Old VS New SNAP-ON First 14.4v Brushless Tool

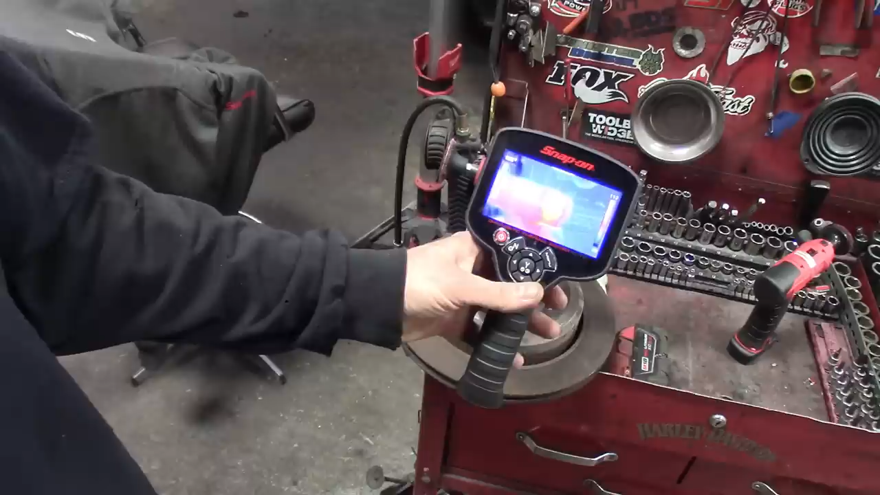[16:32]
A little over 100. 106 maybe at the high point. But, you know, definitely enough to feel in the hand.
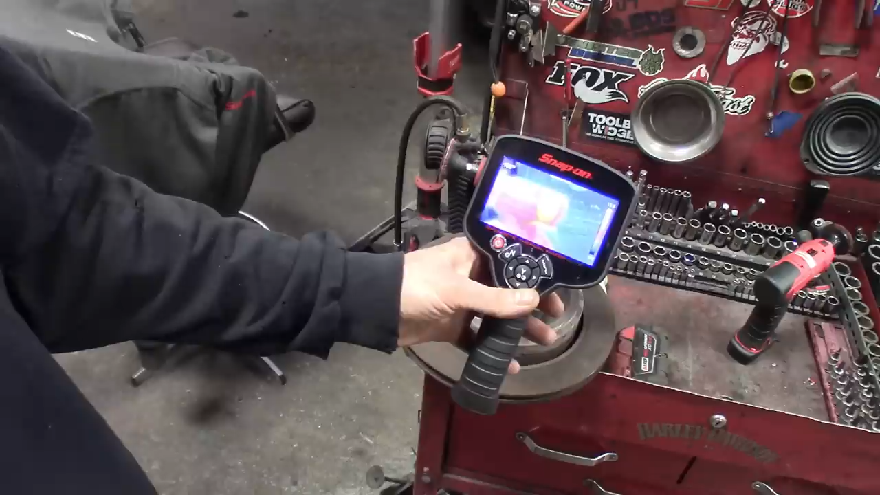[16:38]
Definitely enough to, you know, get hot. And, of course, you keep on running that thing. It only just keeps getting hotter.